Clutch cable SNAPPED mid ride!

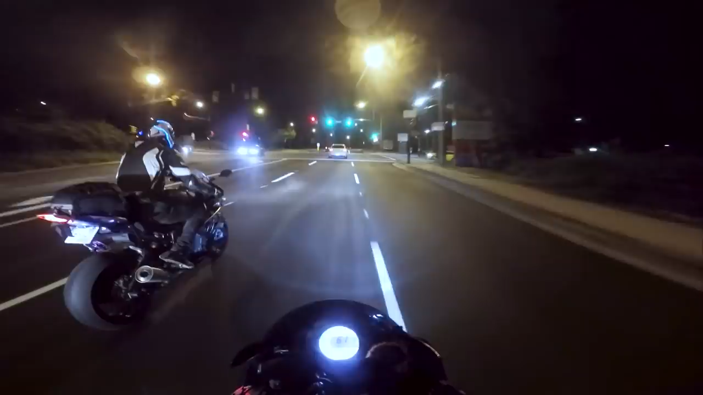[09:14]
Oh shit, my clutch cable snapped. Oh shit. No way. Pull over.
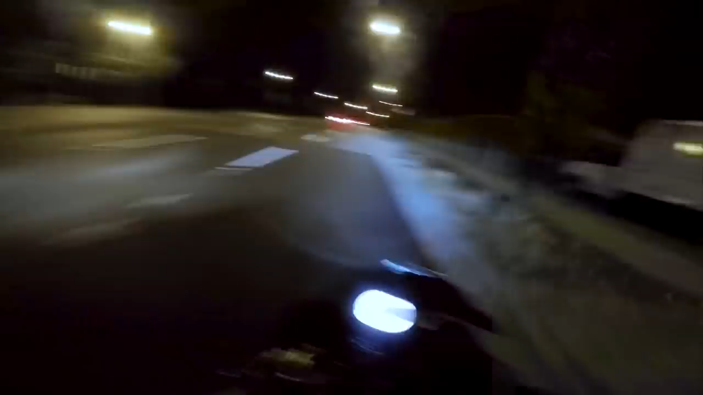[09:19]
Oh, not even joking. Okay. Oh no. We're good. I got your back. Hold on. Well, I'm gonna keep going, because I'm on first. Meet me down there, okay?
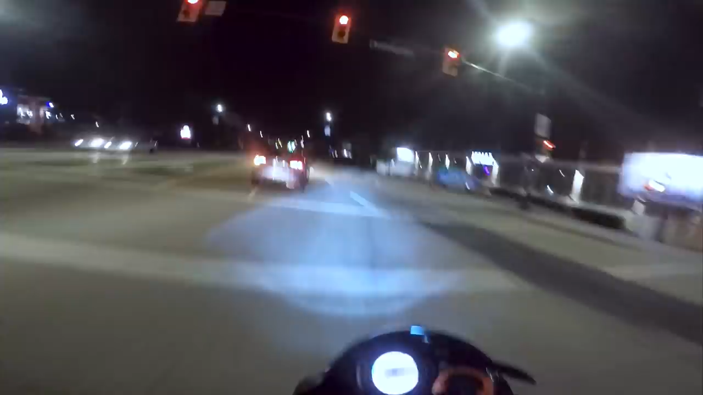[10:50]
Anyways, we were doing pretty well. Every time there was a red light that we hit, Thomas would just make a right, and then he would make a U-ey, and then he'd make a right again to get back on the road that we just came from. And as we kept going, we adapted, we progressed, we're smart like that. So about 15 minutes and like 5 illegal U-turns later, we get to this point. Okay, it's just gonna stall on me. Can you kick it down to neutral right now? I just kill switch my bike now. Okay. Oh shit, there's no neutral.